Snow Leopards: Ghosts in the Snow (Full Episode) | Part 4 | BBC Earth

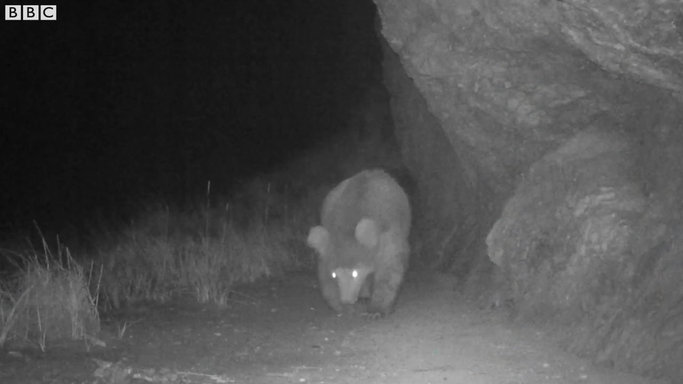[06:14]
So last year, bear came and then it moved our camera,
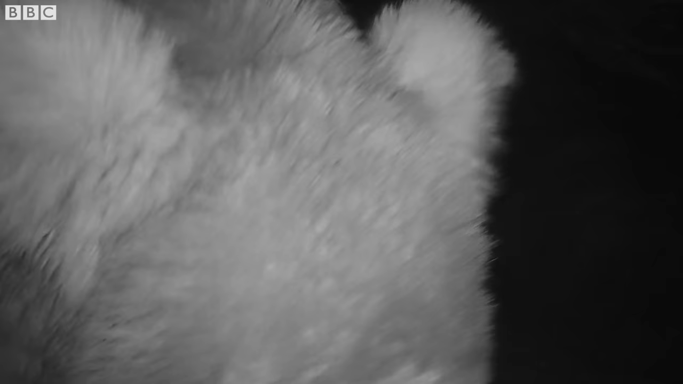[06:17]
but there was another camera tip, and that bear broke that camera.
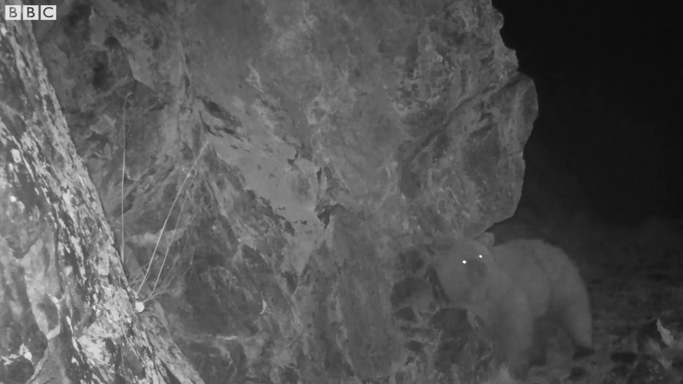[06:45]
And the videos reveal an array of life hard to imagine in these stark and inhospitable mountains.